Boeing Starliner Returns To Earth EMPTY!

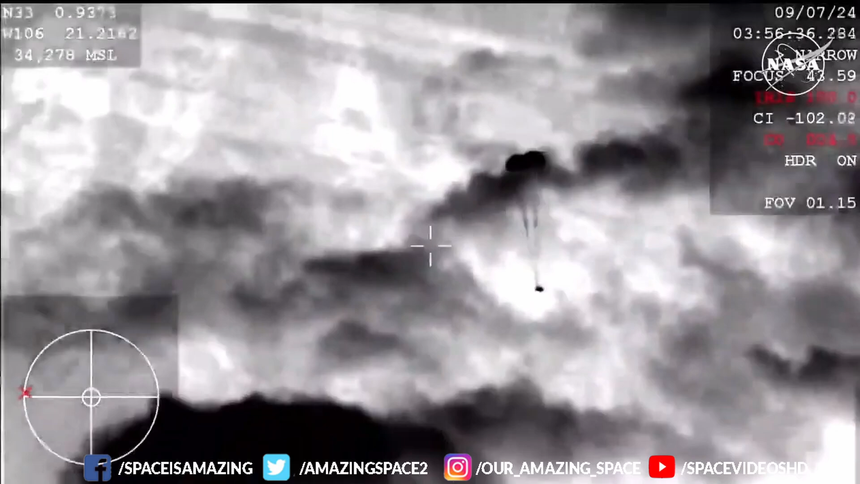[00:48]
Watch as it fires its thrusters for the de-orbit burn, drops into the atmosphere, and deploys parachutes for a soft landing at White Sands Space Harbor.
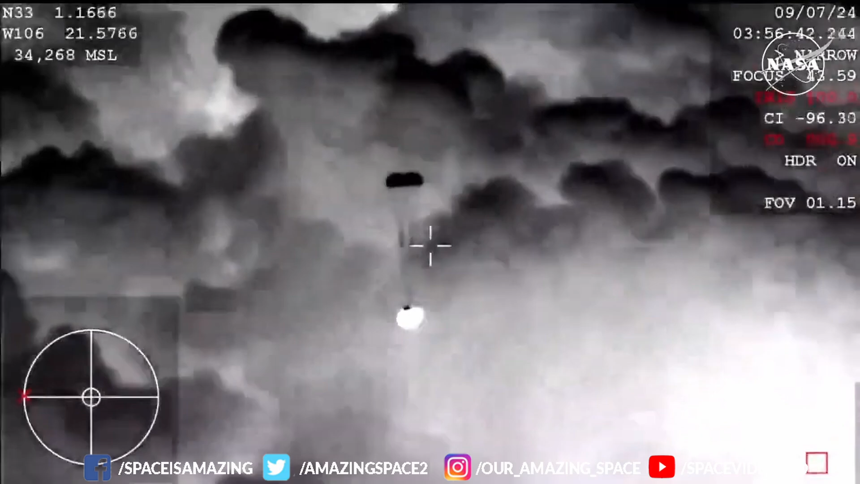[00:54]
The landing occurred just after midnight Eastern Time.